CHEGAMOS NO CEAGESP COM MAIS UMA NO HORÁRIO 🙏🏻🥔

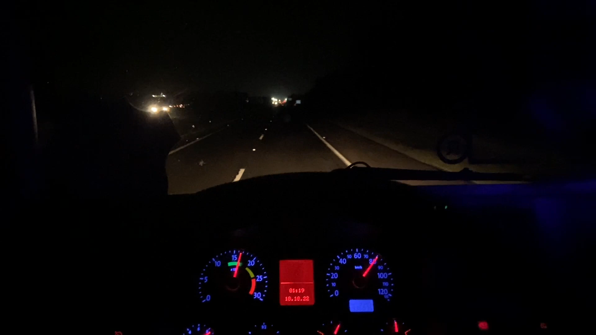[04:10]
gurizada Já saímos de Minas E tamo em São Paulo Estadão de São Paulo Descendo a Anhanguera Aqui na Muralzinha Agora já é 1h20 da manhã Tamo descendo a Anhanguera aqui Passando Pirassununga, São Paulo Daqui a pouco tamo chegando no Seasa já Positiva aqui é É uma reta só em Anhanguera Pista dupla Uma reta só até São Paulo Não tem o que mostrar Só isso aqui, ó É só pista dupla normal E o cara indo aqui devagarinho
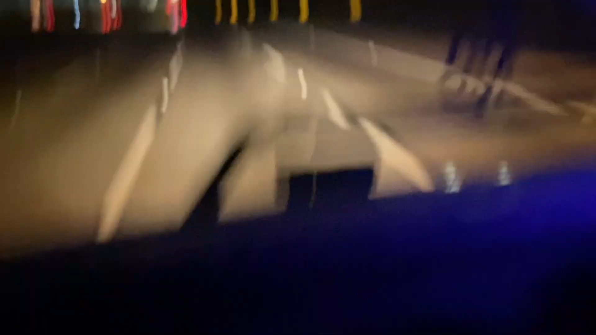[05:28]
Dez para as quatro da manhã Três e cinquenta Olha o céu Lá atrás tá escuro Parece que já tá de dia Quatro horas da manhã em São Paulo Não é possível,
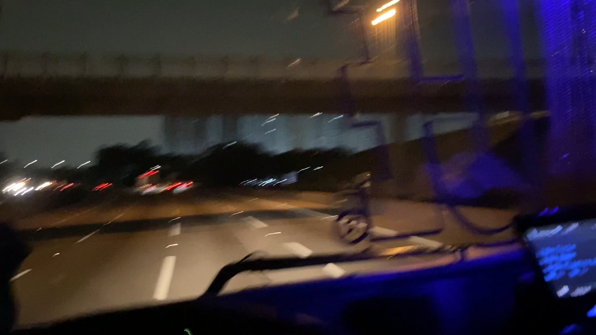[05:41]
velho Tá muito claro o céu Quatro horas da manhã Não amanhece já Você tá louco? Últimos Últimos metros Dois,
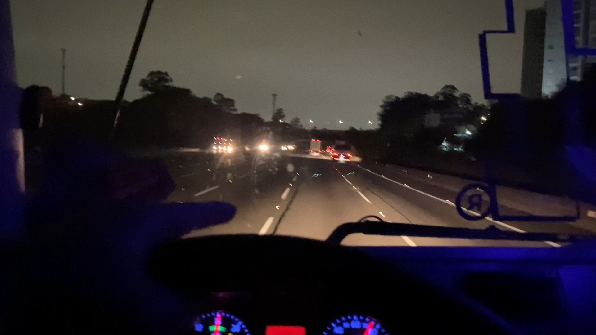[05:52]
um quilômetro Dois quilômetros Da bandeirante Quando a gente pegar Marginal de Tietê E acabar de
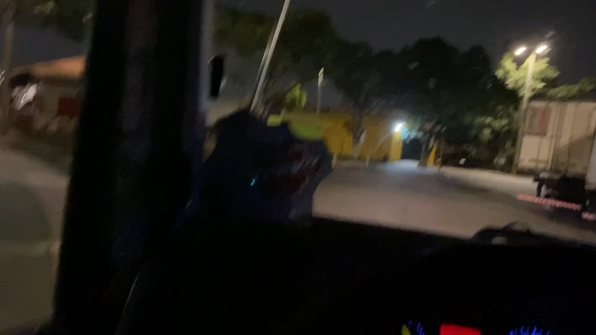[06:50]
Entrando no Seasa aqui Vamos lá pô
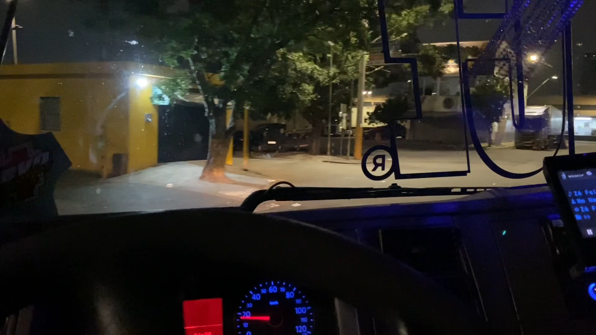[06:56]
Setor da batata Olha a volta no Seasa aqui Vai lá do outro lado No setor da batata
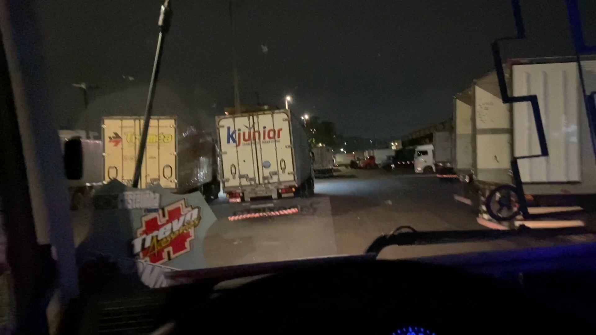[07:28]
Chegando ali Eu mostro E é isso aí Aqui é o setor da batata Rapaziada Será que não tem muito caminhão ainda
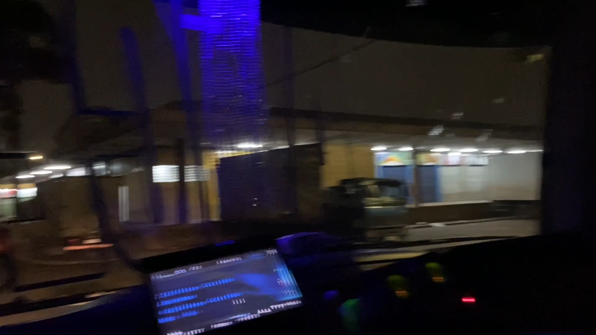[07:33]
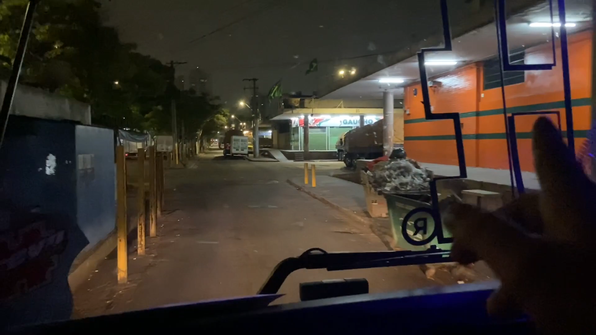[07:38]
Aqui ó É os pavilhão Já mostrei bastante pra vocês Mas eu gosto de sempre mostrar Porque sempre tem gente nova
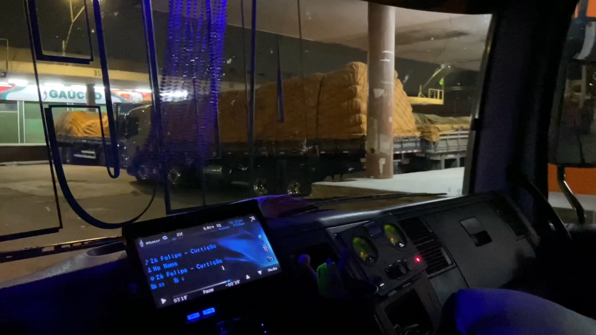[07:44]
Nossa o carradão Aqui é só batata e cebola E alho